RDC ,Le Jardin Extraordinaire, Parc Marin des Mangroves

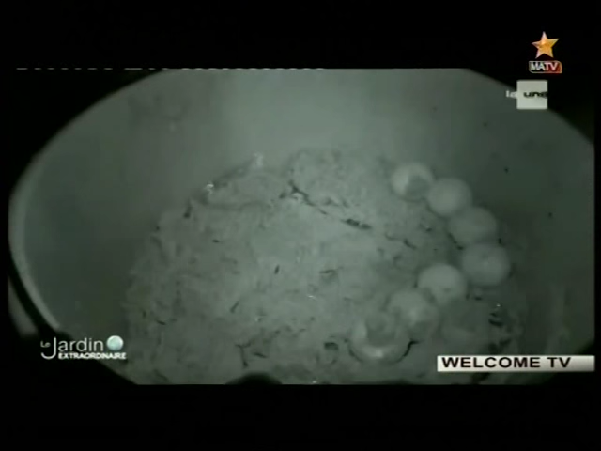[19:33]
Les oeufs se trouvent à une trentaine de centimètres de profondeur.